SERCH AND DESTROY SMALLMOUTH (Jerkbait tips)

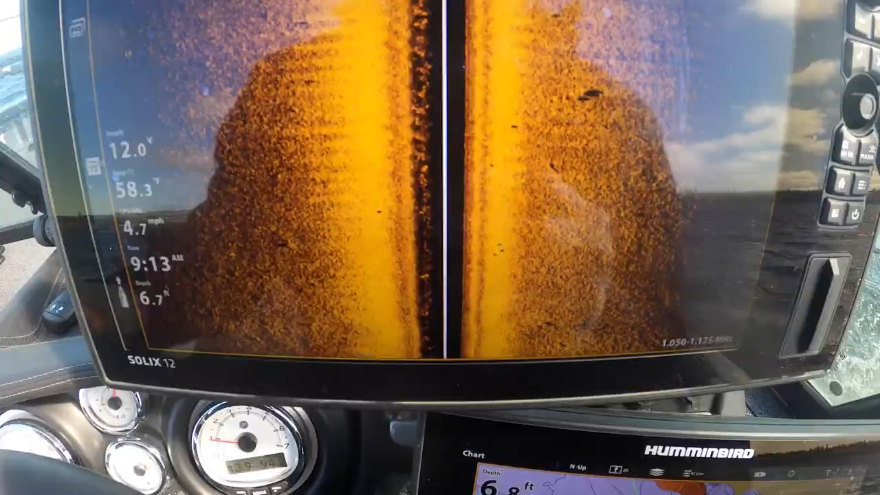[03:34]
On screen: water 58.3°F, speed 4.7 mph
So you guys can see here on the graph that these fish are pretty spread out overall.
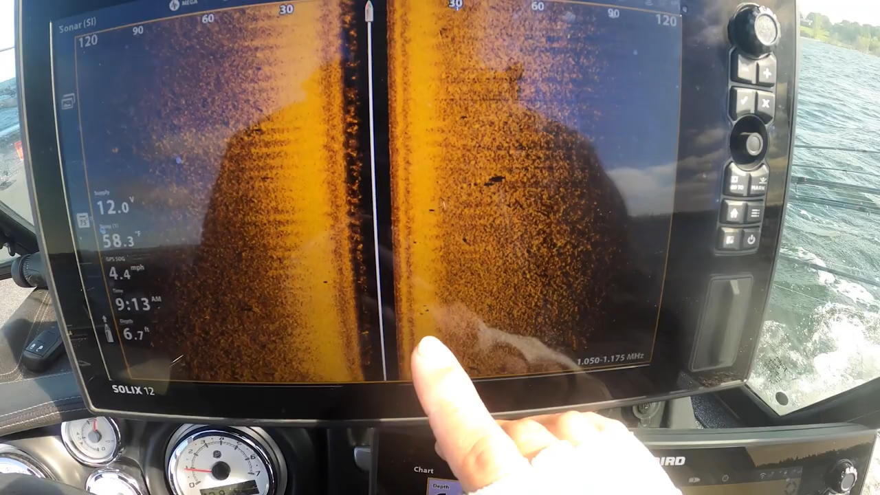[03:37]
On screen: water 58.3°F, speed 4.4 mph
We've got a little three pack there, one there, one there, one there, two there, one there.
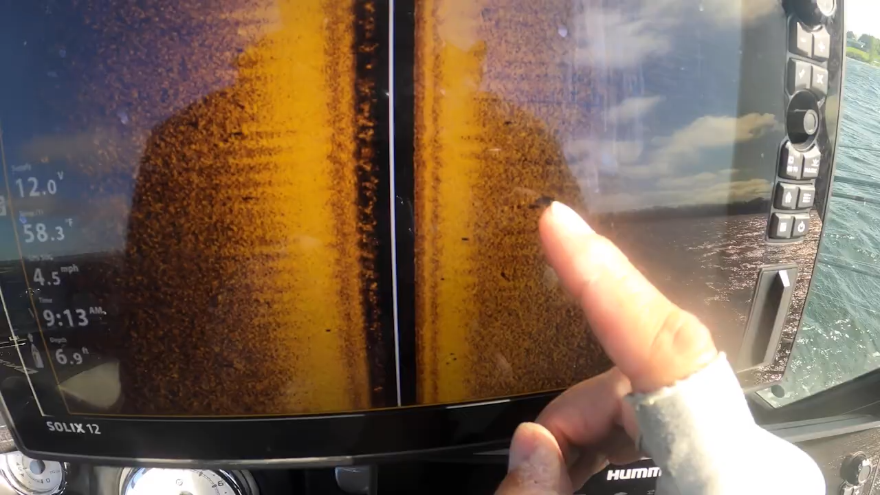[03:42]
On screen: depth 6.9 ft, speed 4.5 mph
They're really spread out.
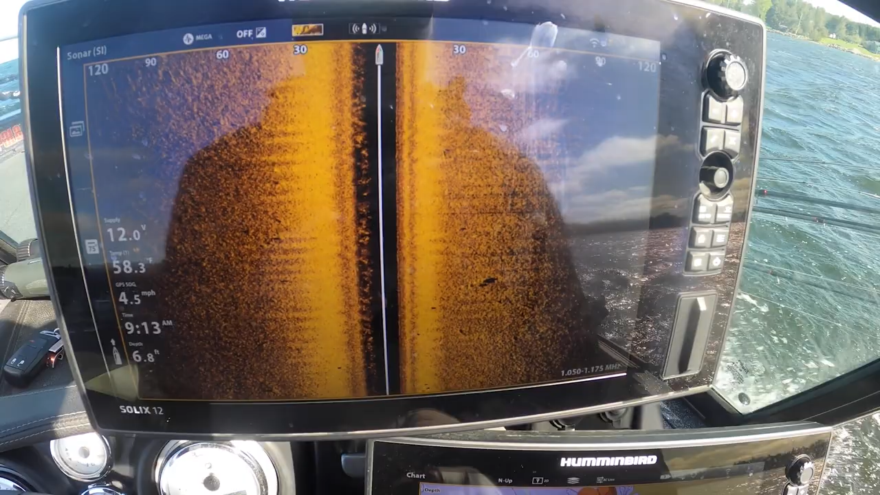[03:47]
On screen: depth 6.8 ft, speed 4.5 mph
And that's what makes this drifting kind of search and destroy stuff a lot more effective.
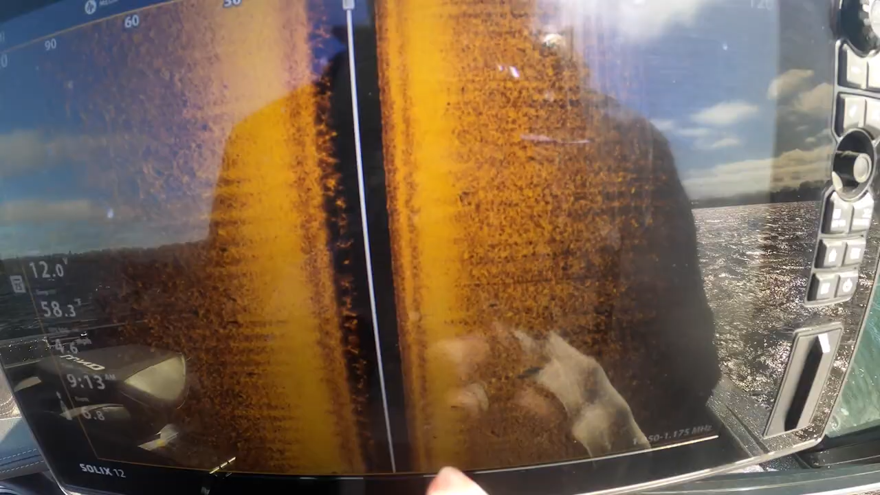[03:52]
We got two coming through up here, but there's not a big pot of them that you can really spot lock on or focus on.
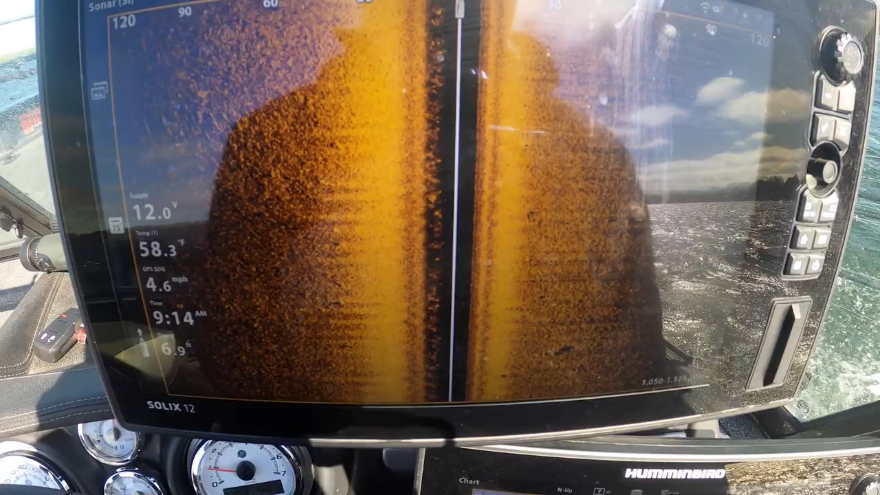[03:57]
On screen: water 58.3°F, speed 4.6 mph
So making drifts like this is by far the most effective way I've found to catch a lot of these fish.